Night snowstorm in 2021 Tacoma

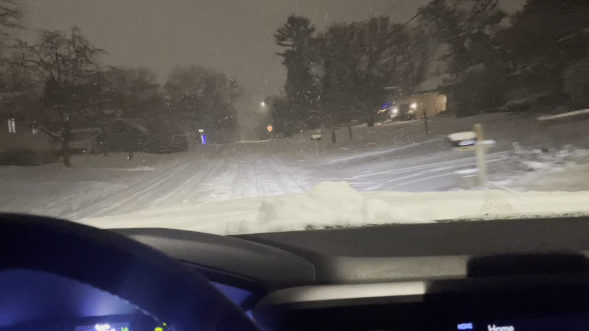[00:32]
oh okay you didn't even put it in all right hold on stop in the middle of the road there's gotta
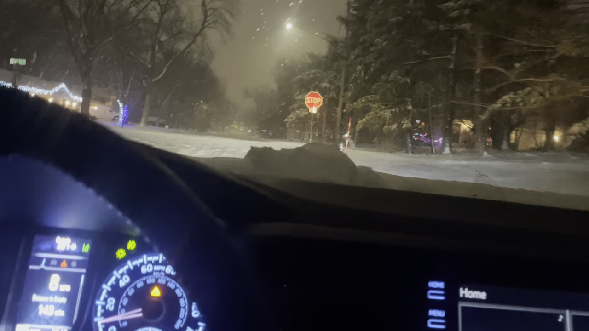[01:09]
all right so these ko2s are spinning like
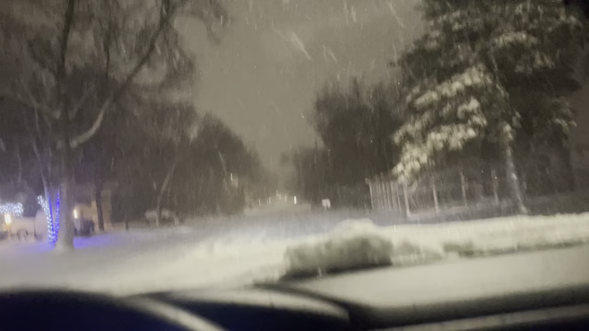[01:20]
crazy I've got some ko2s on the back some pretty good tread on them I'd say they're about 50% tread on them not a ton but not a little I'd say there's about three inches of snow out here and don't get me wrong you stop
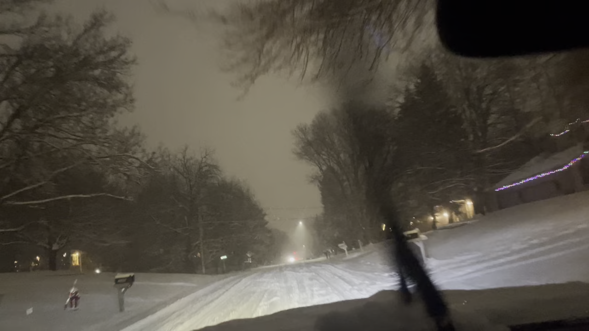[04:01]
still kind of plowing through everything like nobody's business it's easy peasy lemon squeezy especially with four wheel drive two wheel drive i did have to put a little effort into it but four wheel drive and driving this tacoma is easy with these uh bfg ko2s
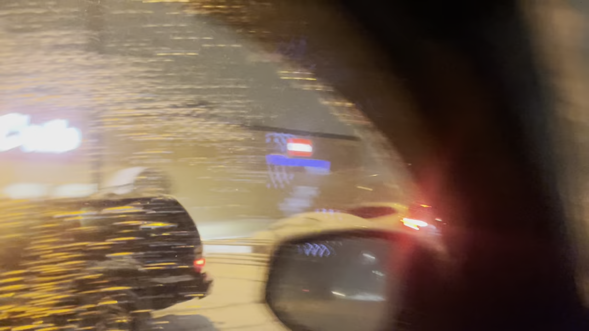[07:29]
yeah we're at cub cub is our
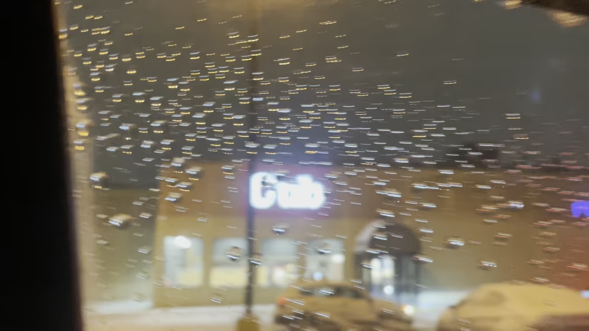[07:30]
local grocery store if you don't know what a cub is i ran into somebody from arizona the other day that was like what's cub it's like oh you don't know what cub is no like you you know you know walmart yep you know target yep oh okay well cub is a grocery store walmart and target are stores that have grocery stores in them i love it though when it gets deep
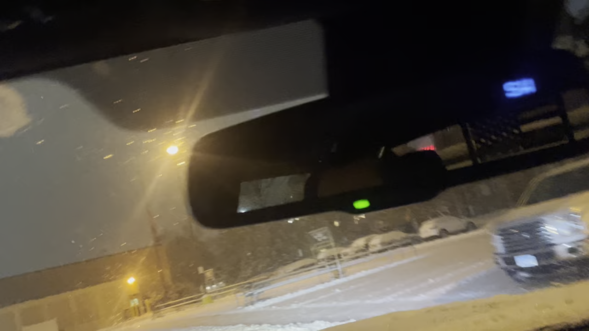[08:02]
like this only the strong can survive so there's almost no one out here which is the best part